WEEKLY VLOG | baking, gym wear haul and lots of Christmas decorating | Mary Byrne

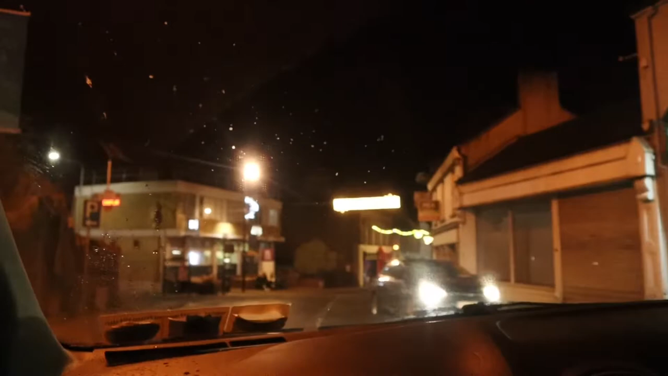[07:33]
Look at the lights. Ah, they do look nice. Oh my god, there's a tree in the middle.